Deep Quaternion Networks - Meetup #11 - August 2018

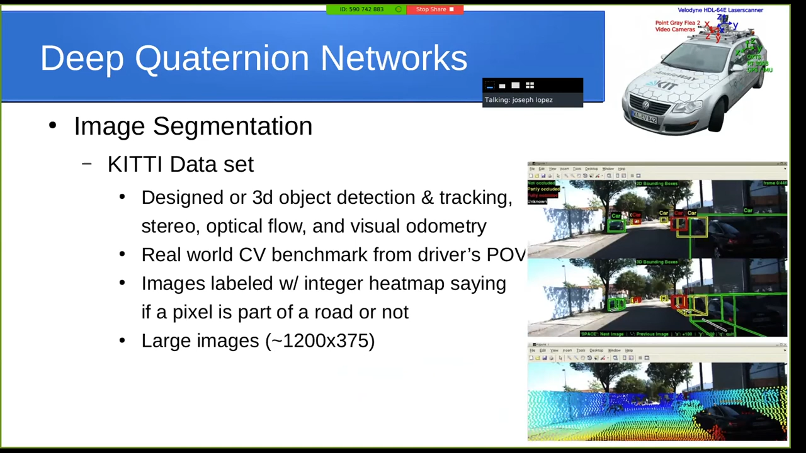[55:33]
I mean 1,200 pixels by 375 pixels. And they're pretty much labeled with integer heat maps saying how likely a pixel is to be part of a street or just not a street. So then they use pretty much the shallow architectures from the previous experiment.